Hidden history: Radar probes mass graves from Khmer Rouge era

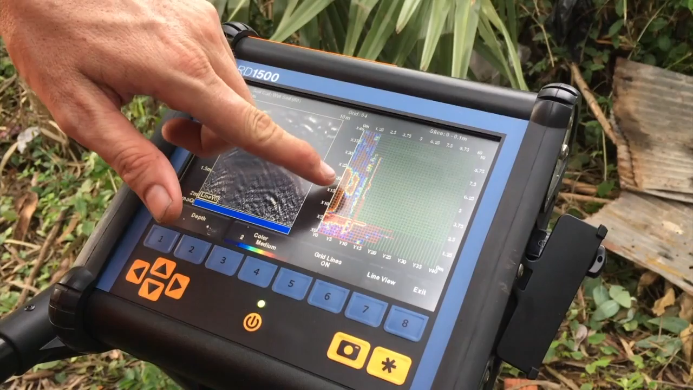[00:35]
This one here, this looks like a double burial, one, two, this looks like maybe one, two, three. Yeah, who knows, that's a lot.